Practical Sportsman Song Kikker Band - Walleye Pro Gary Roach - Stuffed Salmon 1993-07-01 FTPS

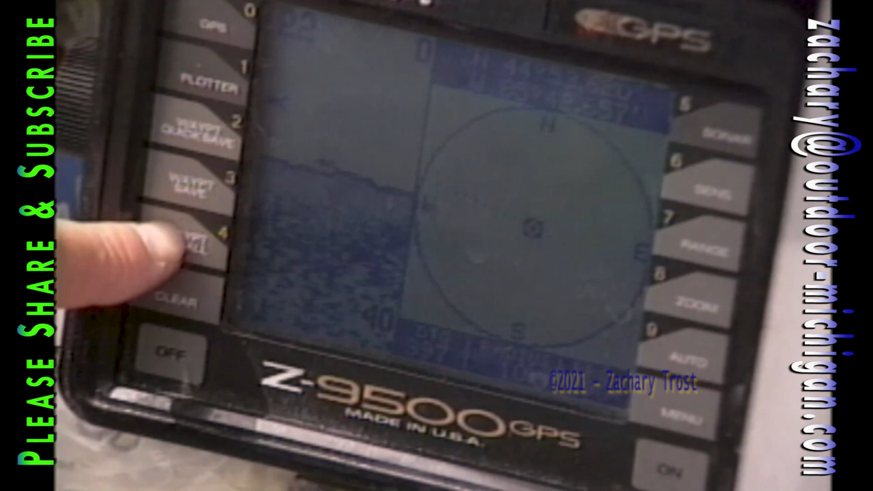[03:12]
recall which is 15 wasn't that 15 in the rock pile over there you should keep a little note 14
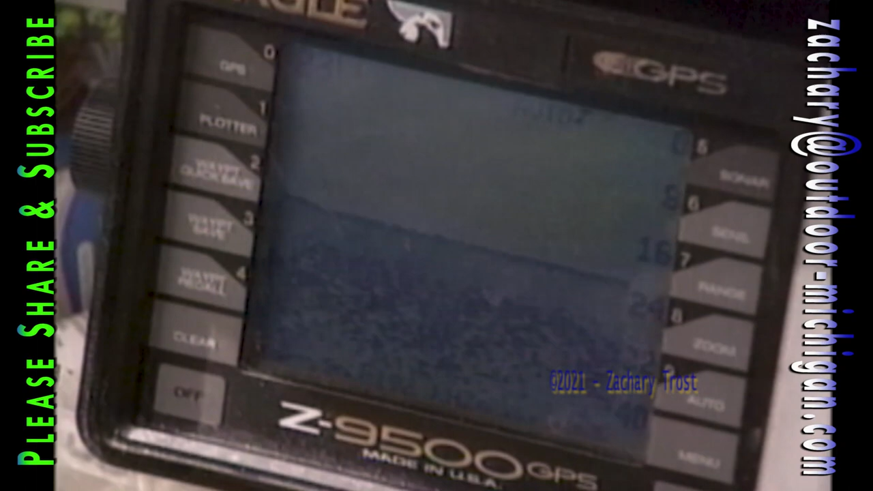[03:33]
that's our little rock pile we'll go to plotter
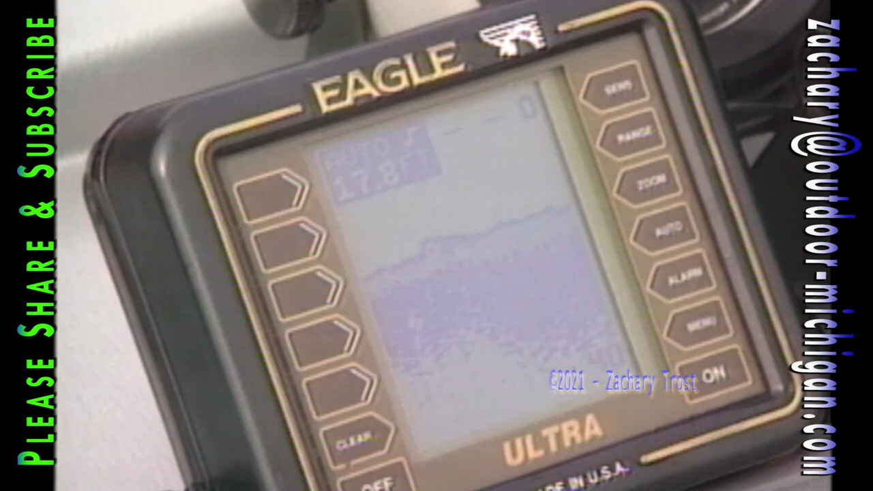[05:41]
deep a very practical floating buoy marks the spot they found on the graph and we used a somewhat complicated computerized GPS system to take us to spots where they caught fish the day before